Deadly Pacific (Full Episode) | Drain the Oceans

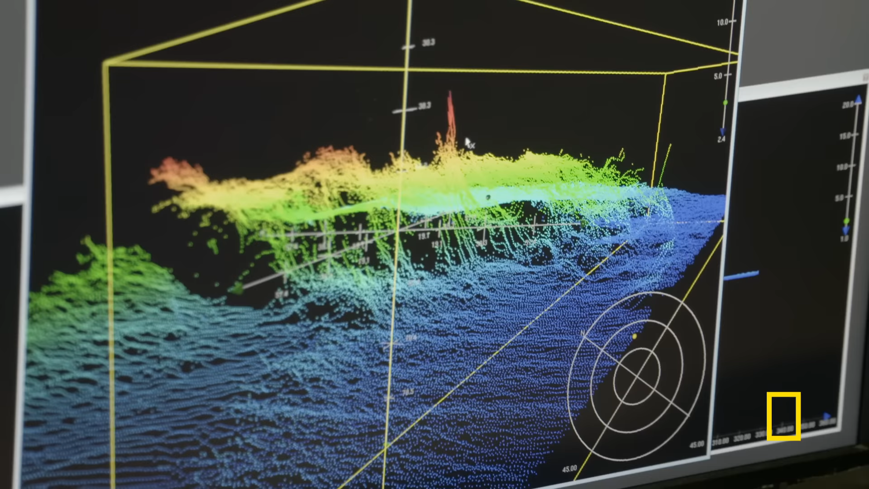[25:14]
Because the latest multiple-beam sonar technology is opening up a hidden world.